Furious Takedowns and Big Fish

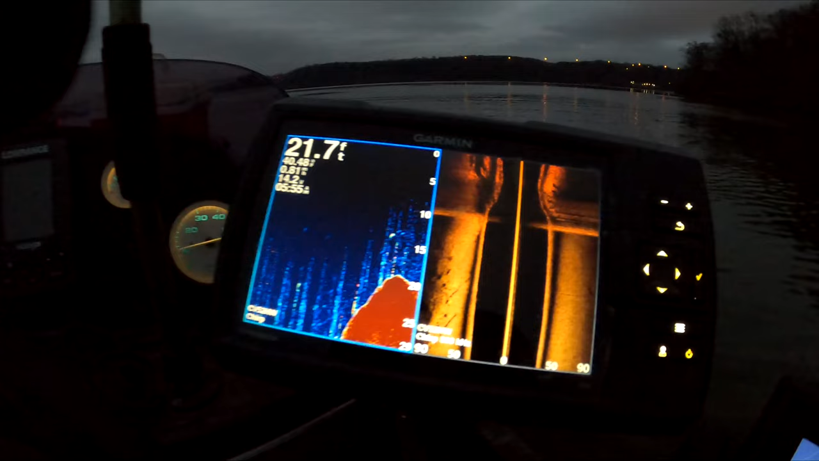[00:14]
On screen: depth 21.7 ft
There's a bluff under here that comes out, like a rock bluff, and I'm hoping to catch the fish as they come out and around it.
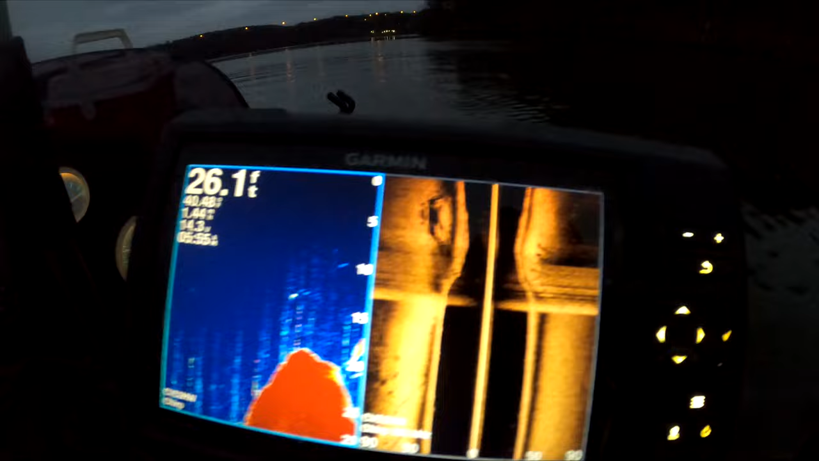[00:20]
On screen: depth 26.1 ft
It's early morning, as you probably can tell, and I think they're gonna start moving as that sun comes up, chasing bait.
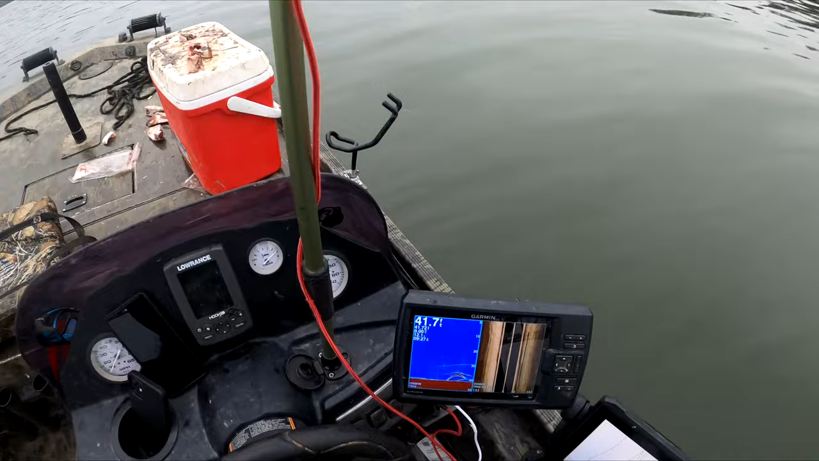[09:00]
Look at that mark. I don't know what that is, but that's a pretty big feeling. Ah, he's wrapped up. That's what's going on. Look at that, he's lassoed.